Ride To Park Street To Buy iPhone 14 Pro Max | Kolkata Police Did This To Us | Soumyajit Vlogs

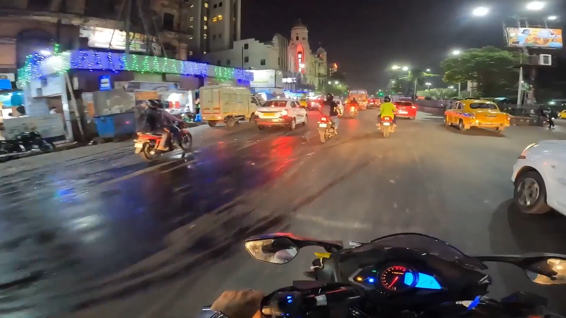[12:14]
ও এখানে এত ভিড়, এখানে কোনো দিনও ভিড় কমে না, সে সকালে আসো, বিকালে আসো, রাতে আসো, আর দুপুরেই আসো। হচ্ছে মেট্রো এম্পোরিয়াম, আর জানি না গাইজ দেখতে পাচ্ছো কি না, ক্যামেরায় আসছে কি না, বাট নেকেড আই দিয়ে দেখা তো যায় ফুল।
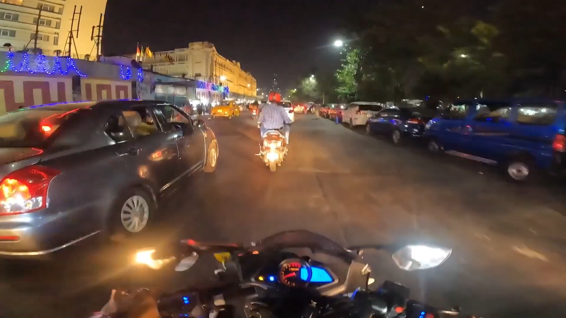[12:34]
ওই সামনে হচ্ছে দা 42 কলকাতা টলেস্ট টাওয়ার, এই সোজাসুজি আমার আঙুলের সোজাসুজি হচ্ছে দা 42 দেখা যায় এখান থেকে, আর এই হচ্ছে স্প্ল্যানেড মার্কেট দেখেই নাও।
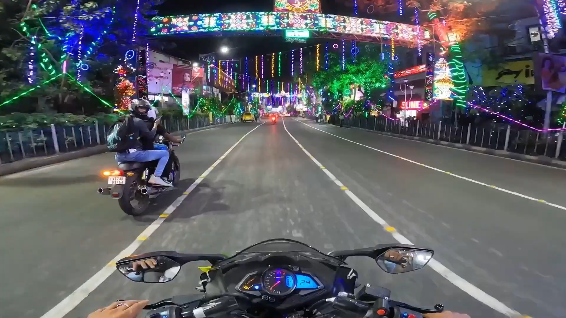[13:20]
ও এরপরে তো আবার আসছে ক্রিসমাস, ক্রিসমাস মানে পার্ক স্ট্রিট ক্রিসমাস অ্যান্ড নিউ ইয়ারে জাস্ট লেভেলের ডেকোরেশন হয়, লেভেলের।
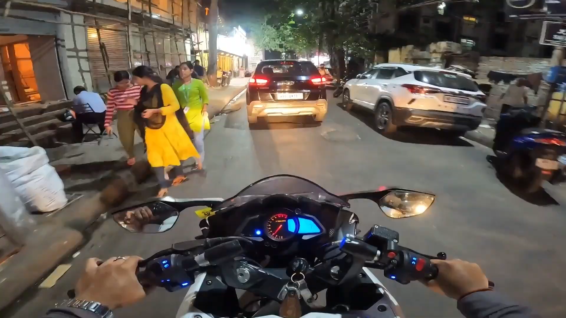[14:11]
তো এখন অলি গলি দিয়ে আমরা খুঁজছি দোকানটা কোথায়, দাদারা পৌঁছে গেছে ওখানে, এবার আমাদের যাওয়ার পালা, ম্যাপ দেখে ঘুরছি।
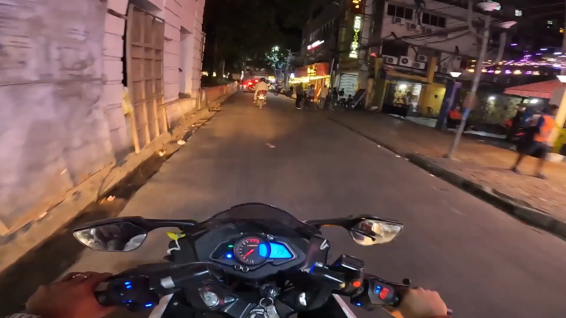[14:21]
তো গাইজ ফাইনালি পৌঁছে গেছি যে দোকানটা আমাদের আসার কথা ছিল, কারণ এখানে তো অনেক অ্যাপেল স্টোরই আছে,